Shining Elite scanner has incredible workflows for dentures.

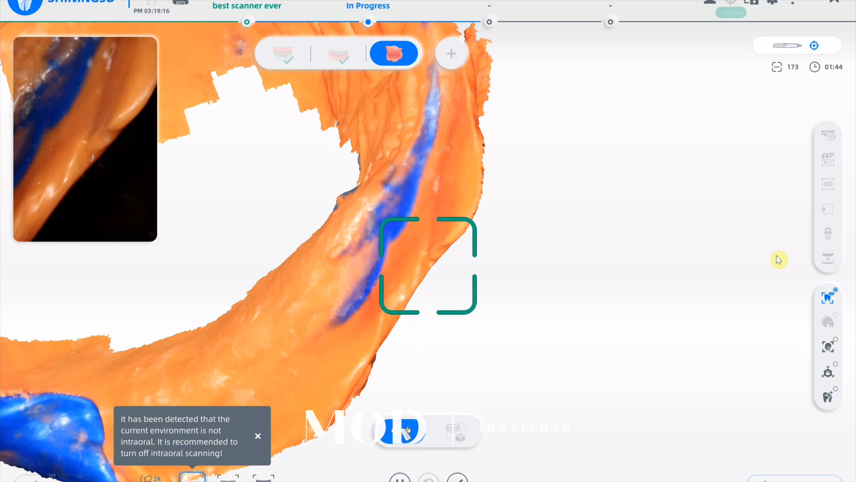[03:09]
And you're going to treat this as a record base in the software. So you're going to scan it all as one giant complex.
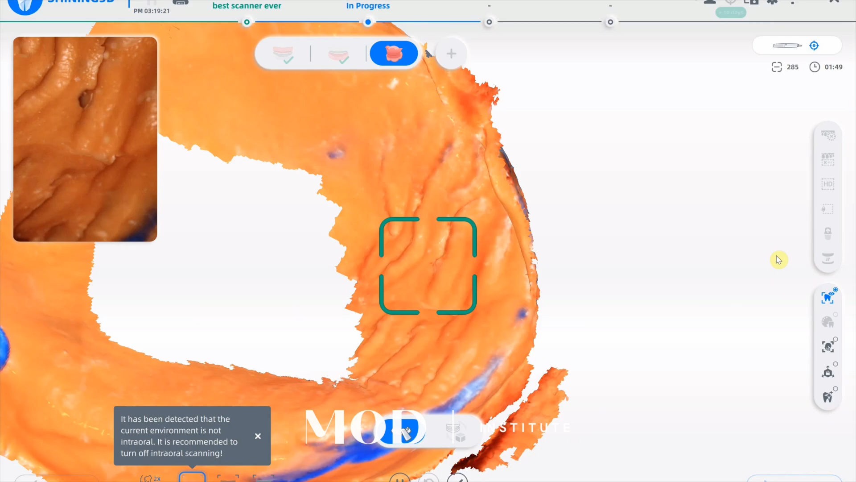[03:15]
So here I am scanning the maxillary side of the putty, triple tray, centric tray bite, whatever you want to call it.
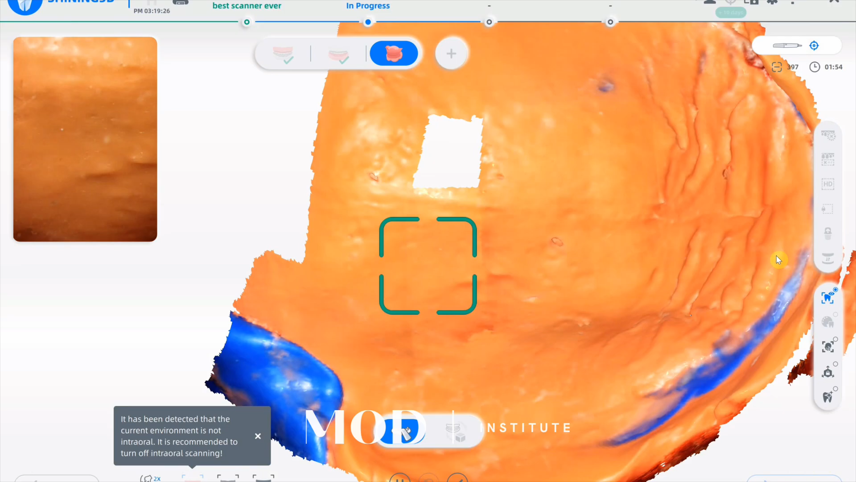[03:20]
This has been around since the 1950s.
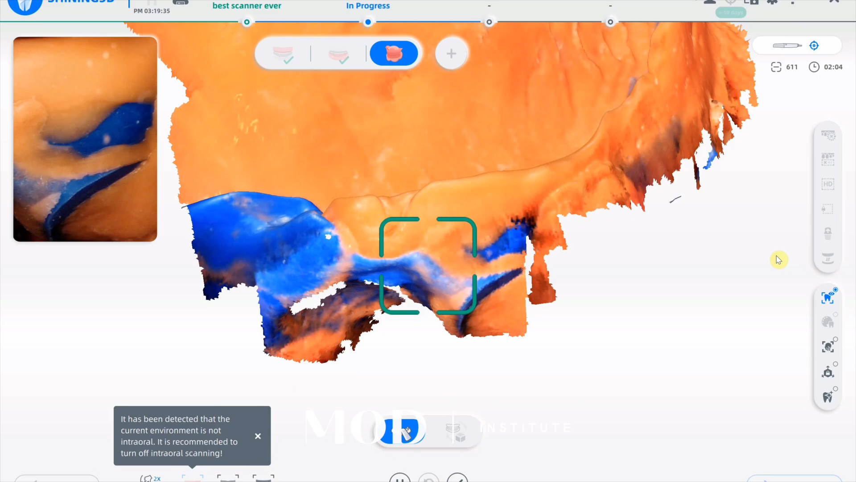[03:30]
But it's all the same concepts of a dead soft material with a centric relation bite at the proper vertical.
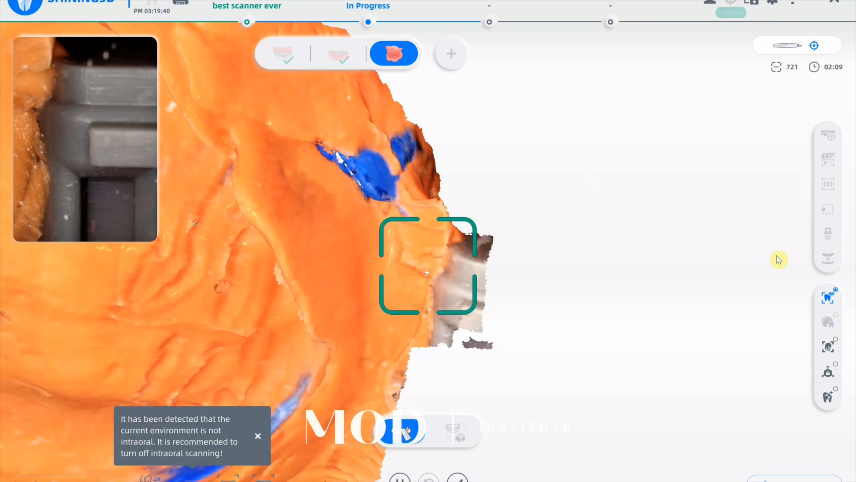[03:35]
The tray does have a clip in the front that snaps into that fox plane.
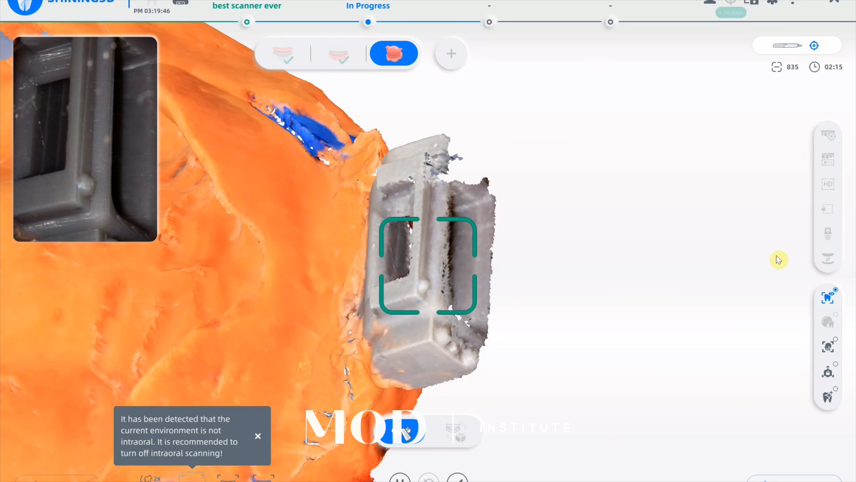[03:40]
That helps you orientate the maxillary index so that you don't accidentally cant the tray,
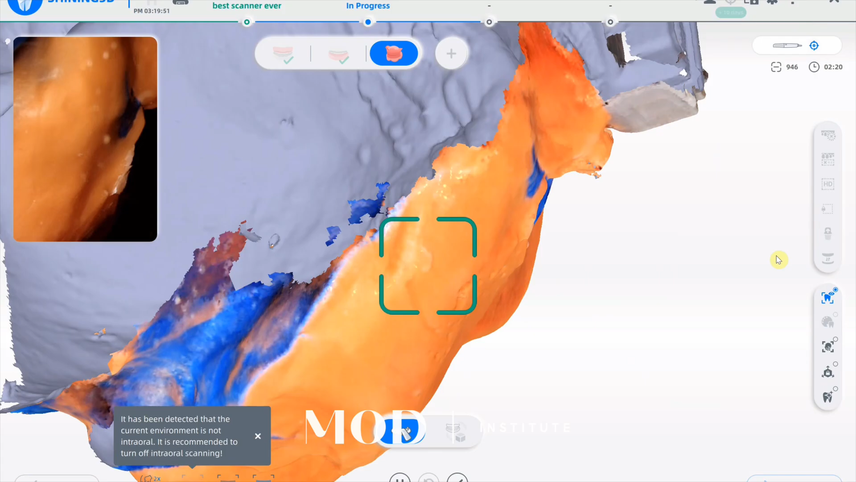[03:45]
which would cause an interference when you take a centric relation bite.
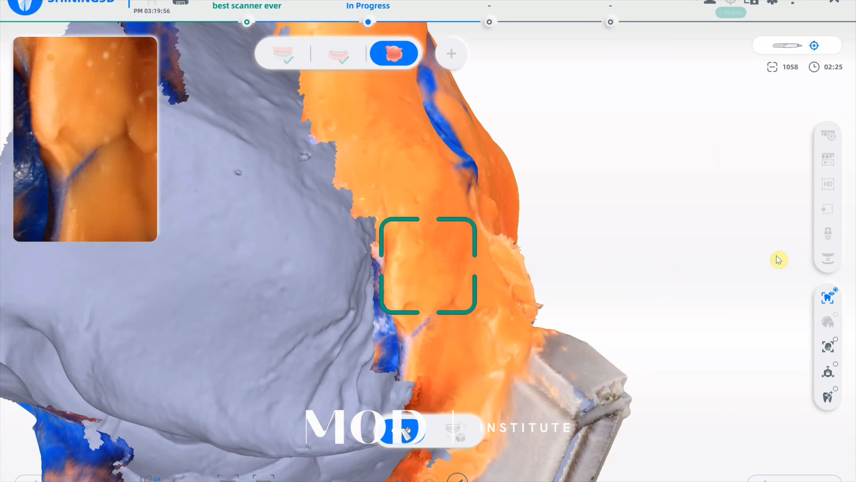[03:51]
But you're going to go ahead, and this is real time. This thing's just flying.
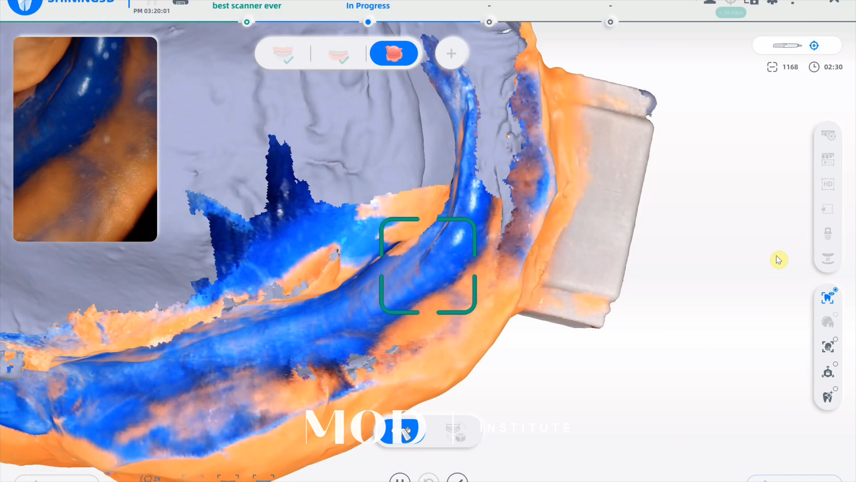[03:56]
I don't think I can move my hand any faster. My brain can't calculate where I'm going.
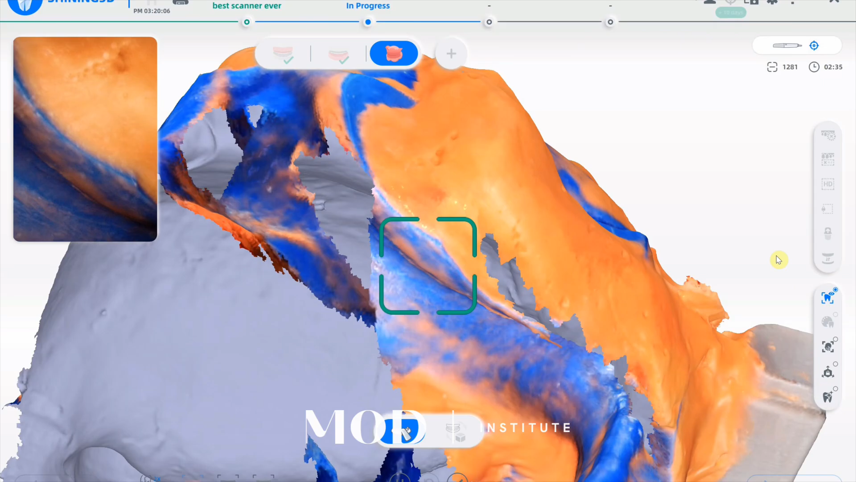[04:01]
So this scanner scans as fast as you can move your hand, and it doesn't get lost. It's incredible.
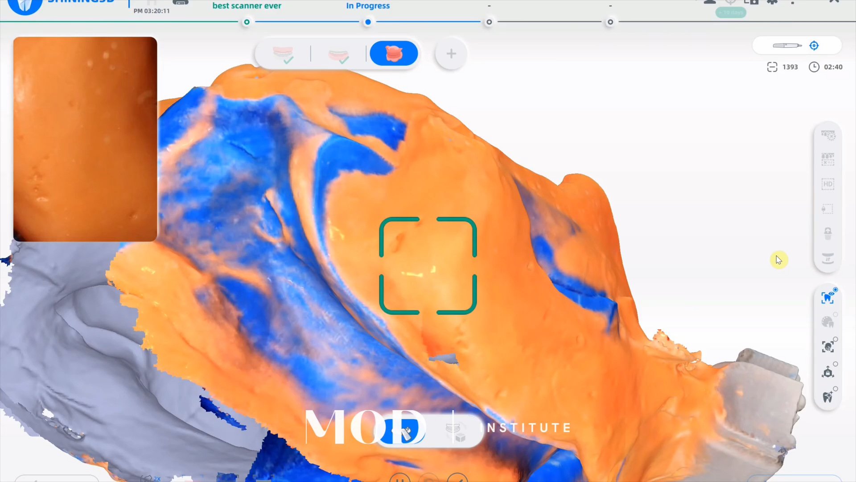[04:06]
And so now, with the magic, though, is that once you scan this, and this is what other softwares struggle with,
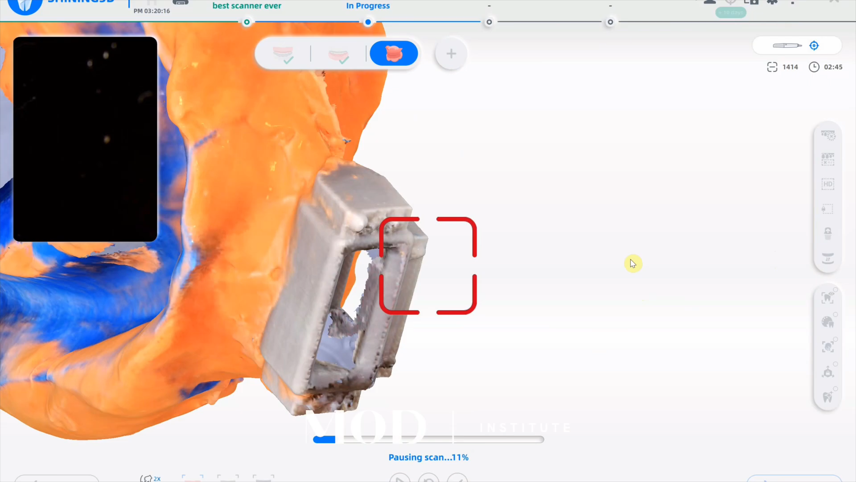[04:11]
and with the Shining Elite Nails, it's going to automatically align the maxillary and mandibular scans to this tray.